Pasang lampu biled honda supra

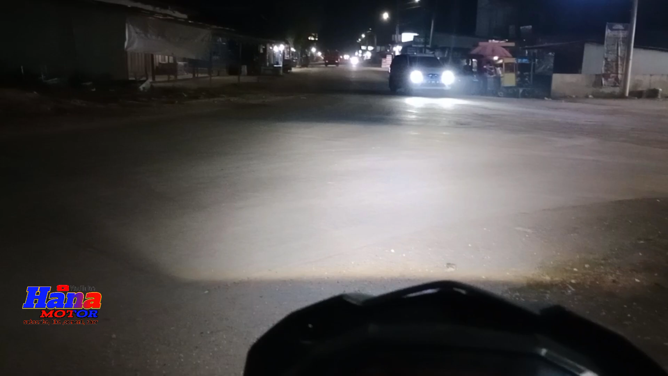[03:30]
Rangkal ya, kayak motor mau, ya lampu mobil guys. Tuh. Atas ya.